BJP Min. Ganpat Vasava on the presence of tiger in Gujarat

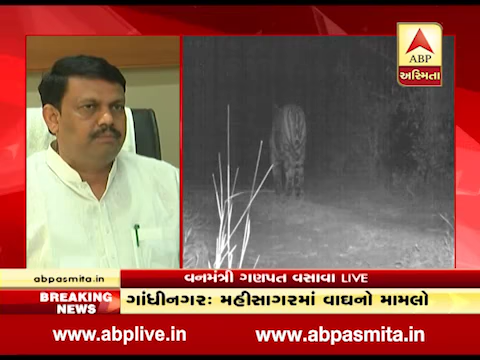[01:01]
विभाग गणा दीवस्ती जार थी समाचार मढ़िया त्यार थी नाइट केमेरा लगावी ने माना सो ने पाण फोरेश विभाग
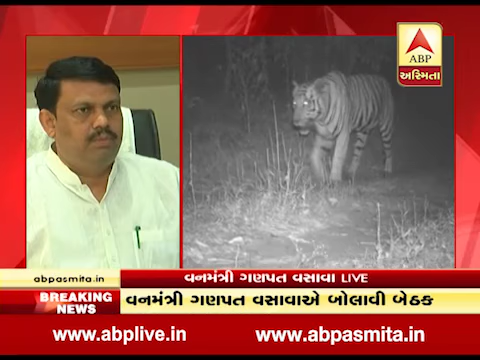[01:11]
ना मुलकोए ताइगर ने सोधवा माटे ना प्रयतनों करिया हता अना पूष्टी थेगे इसे अने जे केमेरा लगावी हता एमा लगबग साथी आँठ वर्षनों एक टाइगर अमहिसागर जिल्ला नी अंदर जोवा मडियों छे